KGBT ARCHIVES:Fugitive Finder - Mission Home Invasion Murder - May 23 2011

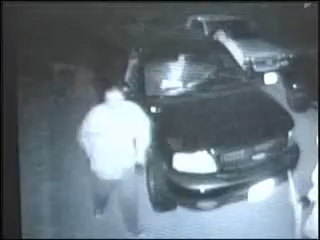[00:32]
A home invasion turned homicide. Three suspects are in custody right now. We are looking for him.